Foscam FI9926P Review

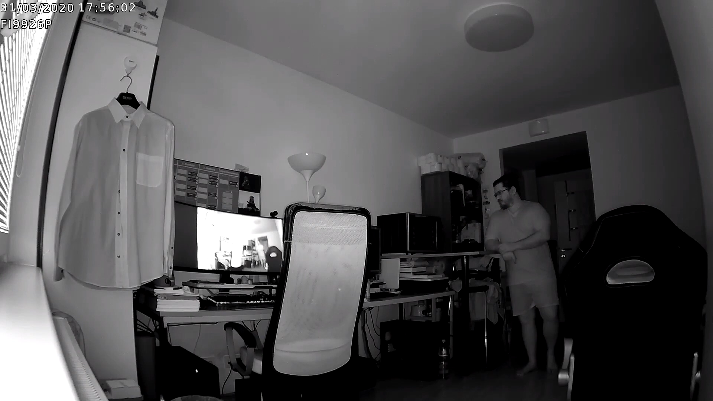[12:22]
And you can see that everything is very clear, very easy to recognize. So that's something that I really value. The camera does very well when it comes to recording at night. It has very strong IR LEDs so that's something that will be very useful. It is designed for the inside like I said but with such a strong feature like that you could also point it outside although you would have a problem if it's in front of a window because the window reflects a bit of the light. You're going to have to see how you do it if you go for that.